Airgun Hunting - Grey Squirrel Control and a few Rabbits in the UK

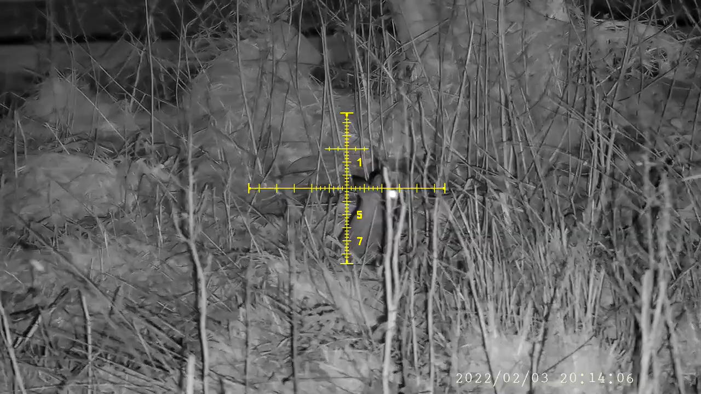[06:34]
If you don't use a thermal spotter, then it's nigh on impossible to see rabbits like this.